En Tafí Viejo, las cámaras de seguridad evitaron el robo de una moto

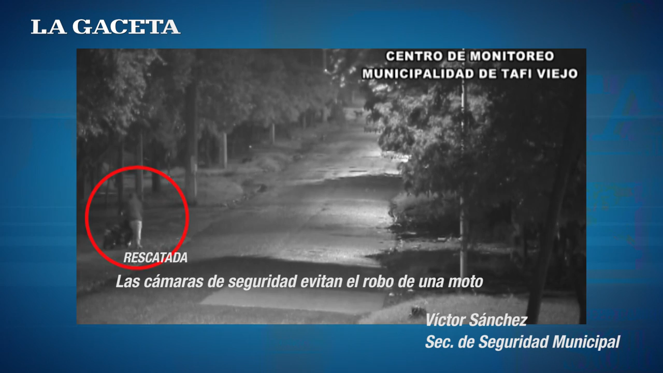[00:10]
en donde vemos una persona que está llevando consigo una motocicleta que evidentemente está sustrayéndola toda vez que se encuentra con la traba de
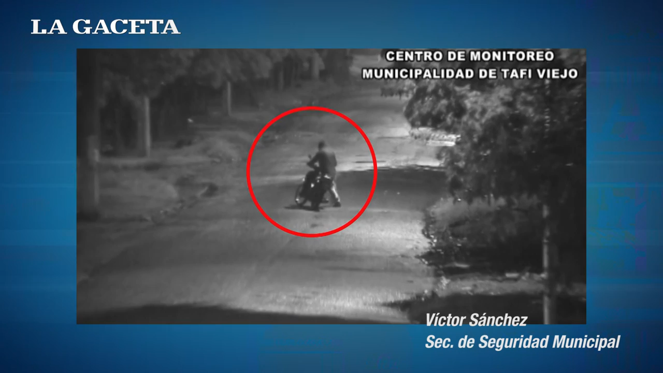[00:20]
su volante y que con esfuerzo la está llevando. Hemos podido corroborar que había sido sustraída momentos antes de un domicilio de las cercanías.
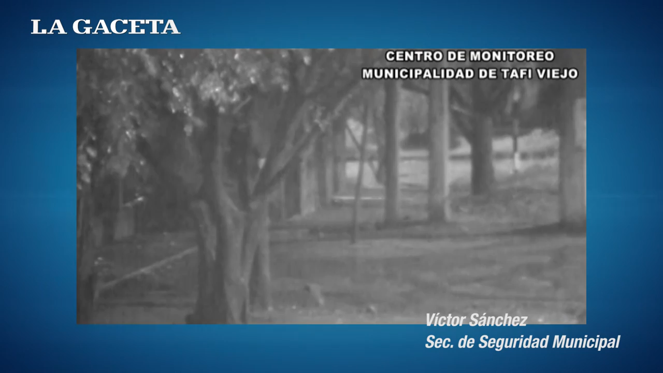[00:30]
Acá tenemos el propietario que luego de ser alertado también concurre en búsqueda de su rodado.
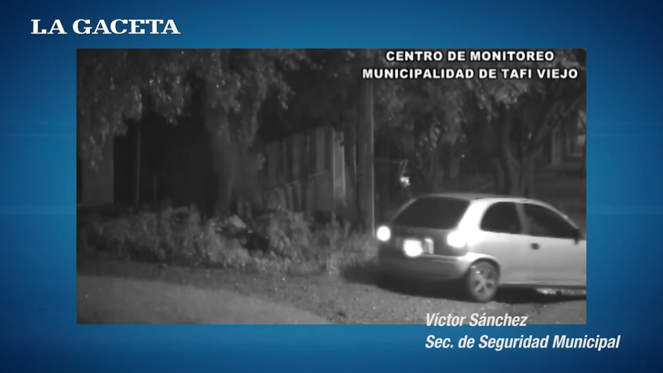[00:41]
El personal policial ya había sido alertado y vemos que el vehículo policial se encuentra con el propietario y le indica que ya había sido a vida el motovehículo que había sido abandonado en las inmediaciones.